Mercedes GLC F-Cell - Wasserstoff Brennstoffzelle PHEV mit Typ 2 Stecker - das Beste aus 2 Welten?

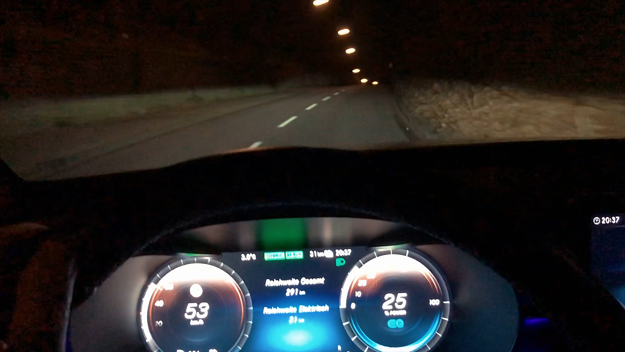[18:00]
Das Licht ist echt gut, muss ich sagen. Ich habe den Wagen nachts gefahren und es ist super hell ausgeleuchtet, tolles Fernlicht, also wirklich Hut ab.
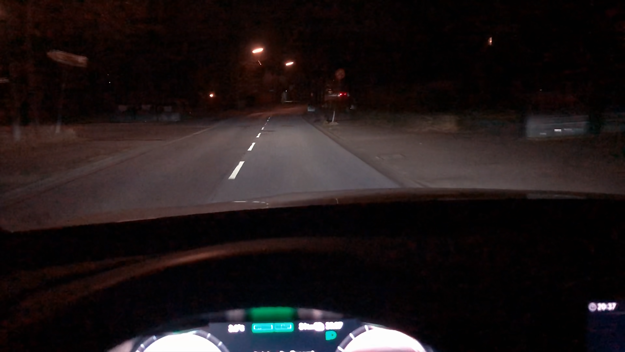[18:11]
Das ist schon eine tolle Qualität.